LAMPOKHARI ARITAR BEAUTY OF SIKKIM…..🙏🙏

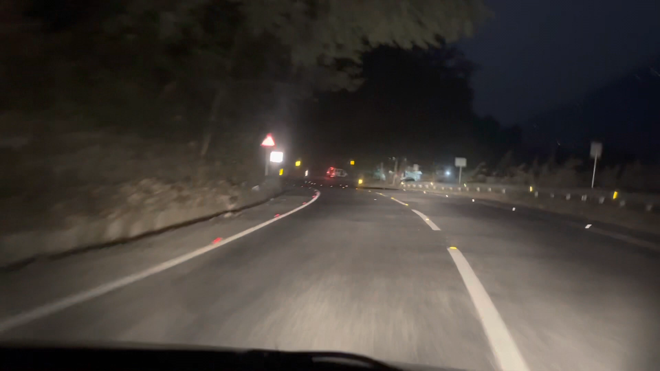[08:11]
Look at this highway. Raat ko itna chamakta hai ye. Rainbow wala highway.